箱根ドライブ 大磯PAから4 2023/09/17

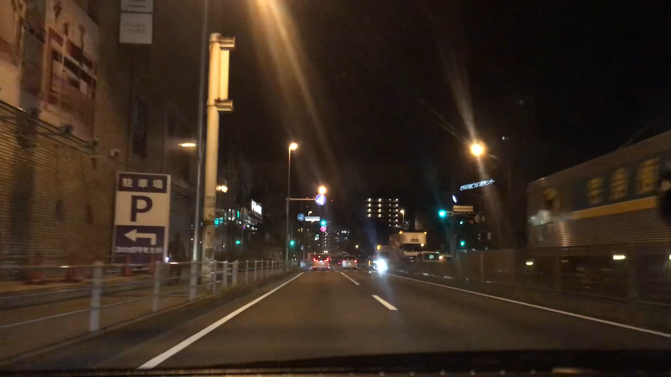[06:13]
下を左方向です。
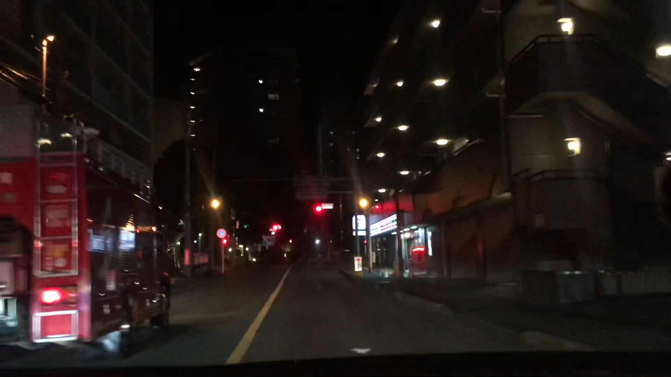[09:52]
ー火事 なんでしょう。 斜め右方向です。 事故起きてもおかしくない場所ではあるけどね。 いや、誰か倒れたんだろう。 消防だから、うん、消防車来ちゃうから車が全然いねえ。